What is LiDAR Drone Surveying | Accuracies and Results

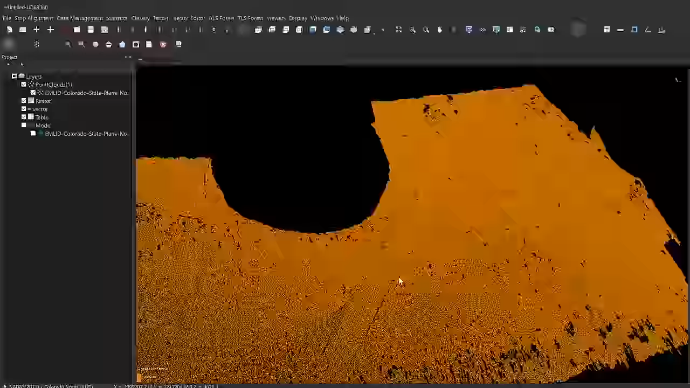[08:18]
This is stripping off all the trees, all the vehicles, everything that's not ground.
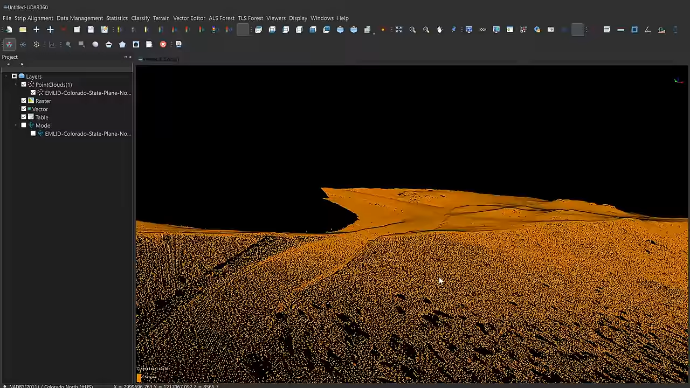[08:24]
And you can see there's an incredible amount of density of data outlining all of the ground throughout the entire data set.
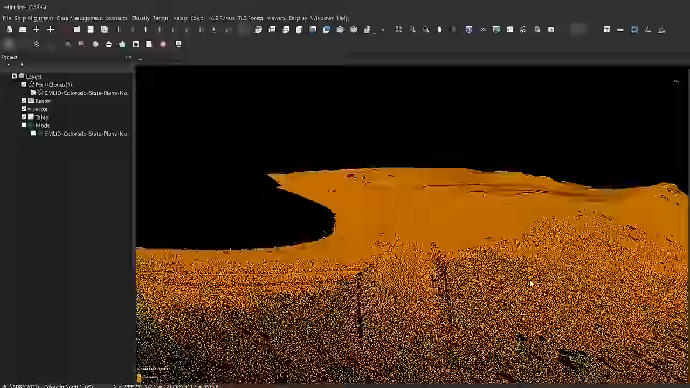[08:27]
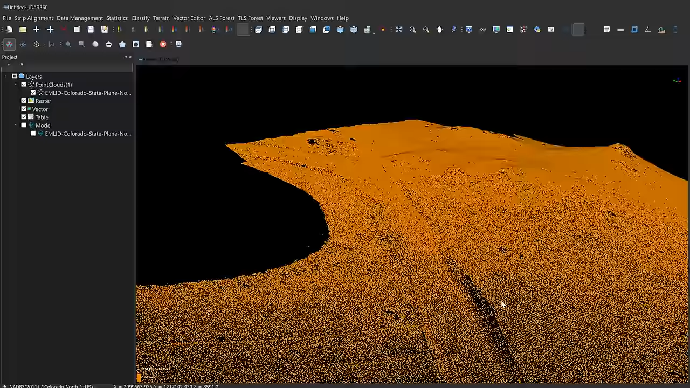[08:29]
This is actually what's unique about LiDAR data. You don't get this doing photogrammetry because when you do photogrammetry, which is photos, and you stitch those together to make a 3D model,
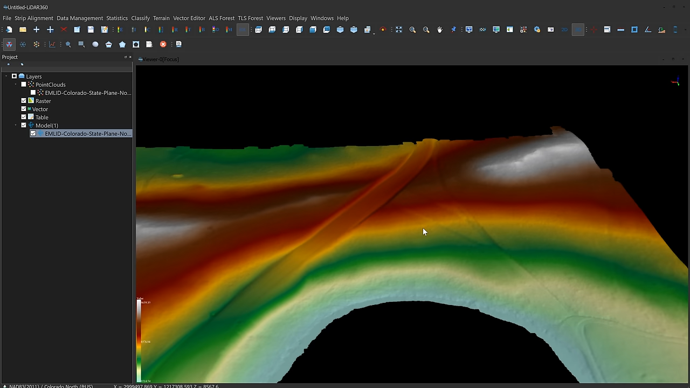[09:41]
It looks really awesome. I mean, you can see some, I mean, I didn't even know what this is, some sort of road, but there was no road that was over there. I walked over there. So this is maybe some sort of drainage feature, and over here, underneath all these trees, there's a couple more drainage features as well. Very important information here. Now the final piece of information we want to derive from this data here is a one-foot contour model. I'm going to go ahead and show you what that looks like now.
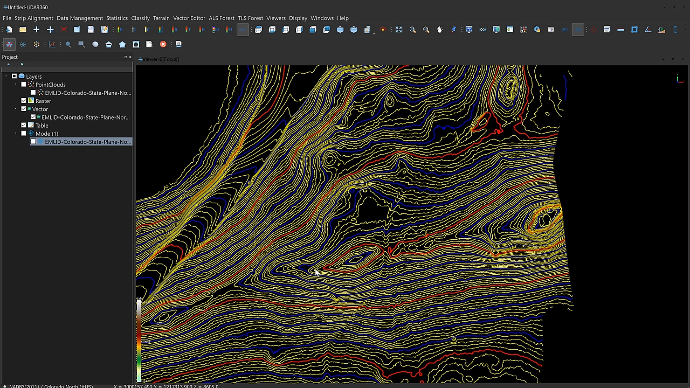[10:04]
The yellow lines are one-foot intervals. Then every five feet, you see a blue line, and every 25 feet, I have a red line. It looks very detailed, very accurate, and we're also able to import all of this data into CAD as well as GIS software. And so I think it's actually an important thing to show you right now.